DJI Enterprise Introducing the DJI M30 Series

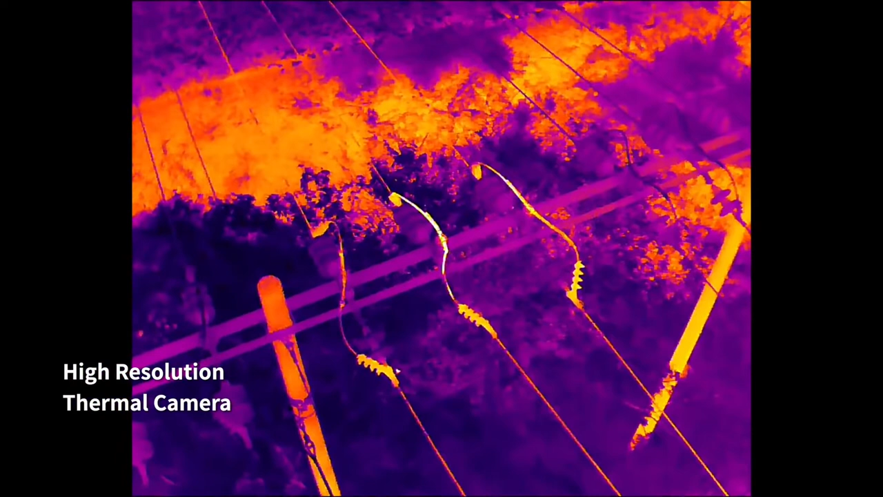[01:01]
its high-resolution thermal camera efficiently reveals heat sources
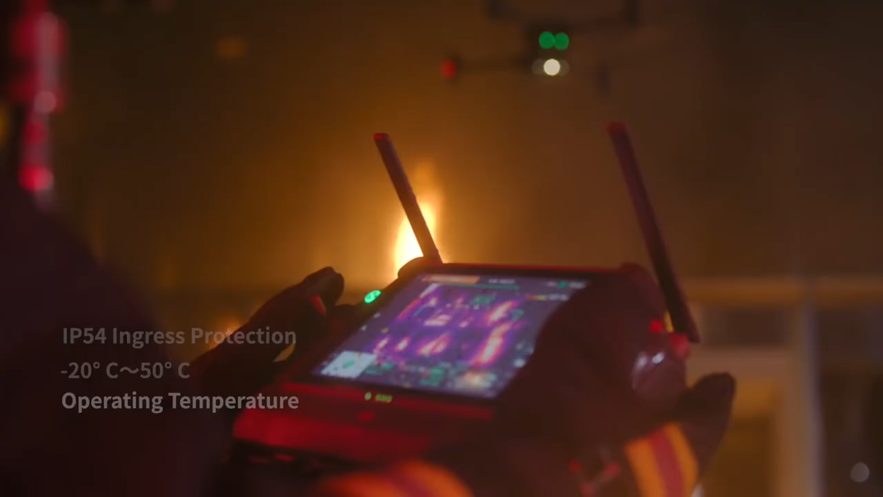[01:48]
it's waterproof and resistant to extreme temperatures
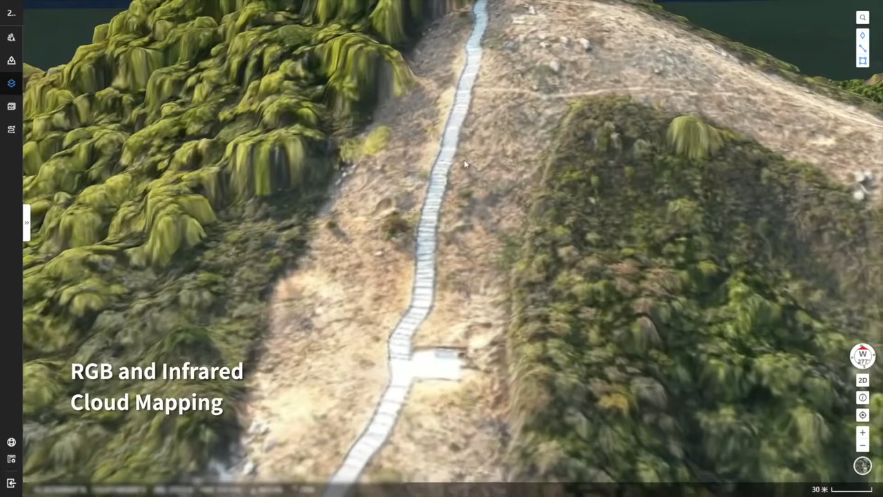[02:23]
or infrared cloud mapping gives you high resolution ortho mosaics so